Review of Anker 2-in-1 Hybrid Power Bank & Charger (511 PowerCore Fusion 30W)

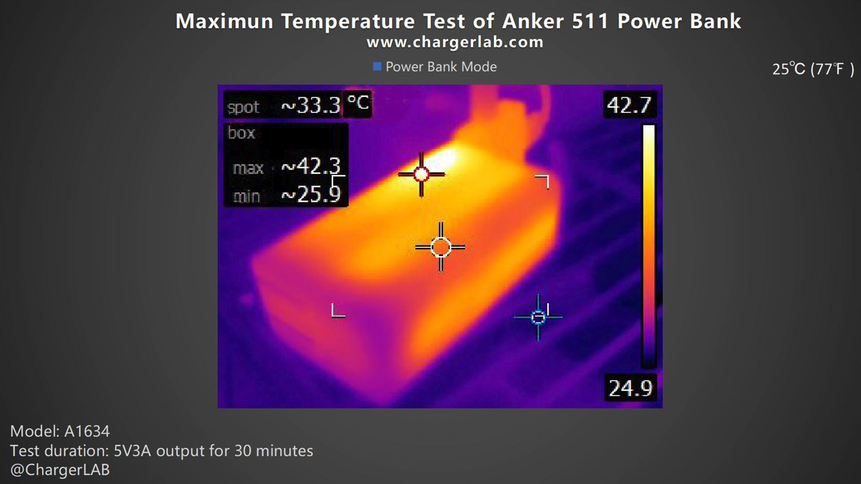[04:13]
On screen: spot 33.3°C
The highest temperature on the front is 42.3 degrees and 47 degrees on the back.